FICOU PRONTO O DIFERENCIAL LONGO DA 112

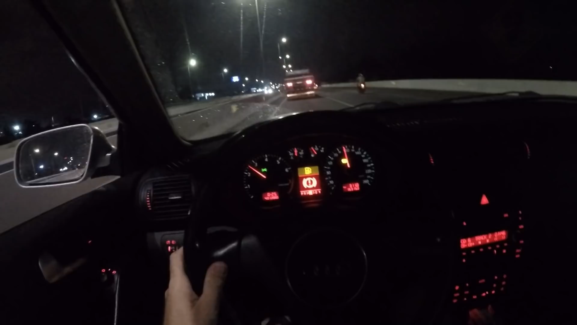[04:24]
ó O Paulo tá na frente Eu já vou passar dele ali E vou cravar 80 por hora Aqui no carro Aí,
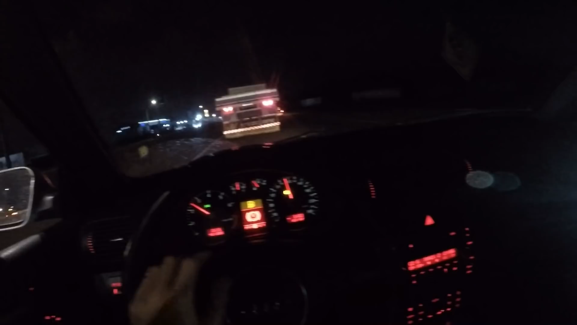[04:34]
eu vou dar um sinalzinho De alerta pra ele E aí ele vai fazer a comparação Lá no pântano da 112 Claro, galera Isso aqui é só um testezinho rápido Pra ver se ficou mais longo ou não
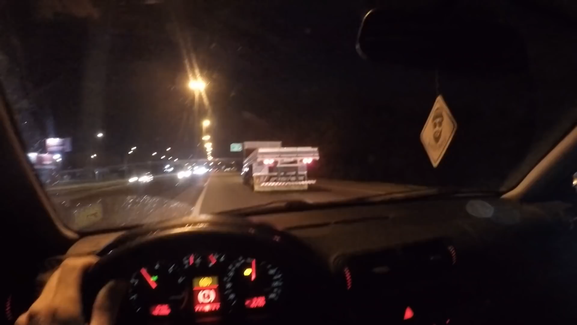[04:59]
Ó, vou passar dele aqui agora
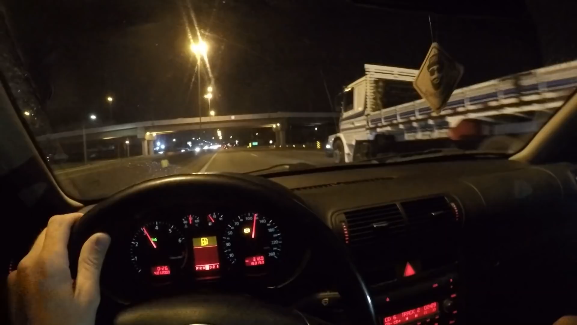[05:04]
Mas vou te falar que tá andando, cara Ó 110 aí Ó aí, galera Passei do pau Vou dar um sinalzinho de alerta Quando eu tiver nos 80 por hora Tá quase